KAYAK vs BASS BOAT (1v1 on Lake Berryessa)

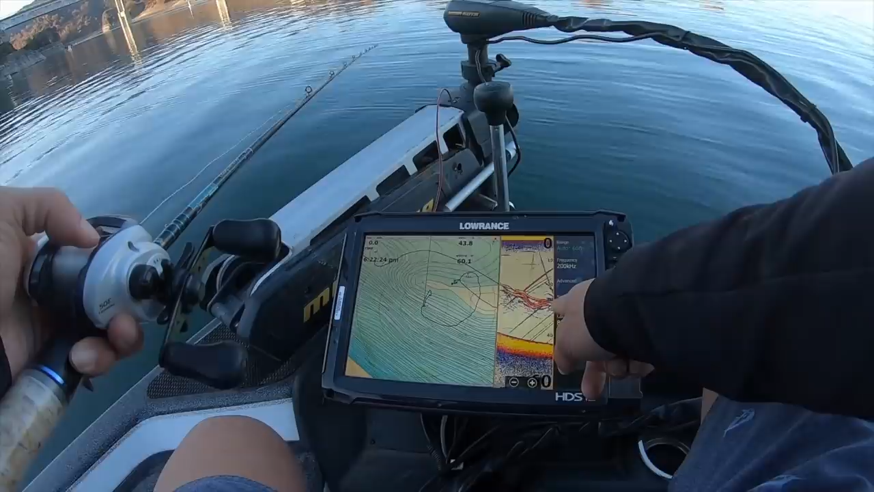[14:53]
I'm almost to him. They're right there. Oh, there's one going to it. Come on. Oh. How am I not getting bit in that? Oh. You're not getting bit, right? Look at it. Look at my, look at the screen. They're going through the bait, like chomping. You could see them sometimes. They're going after mine when I get bit. I got bit like twice after that last fish.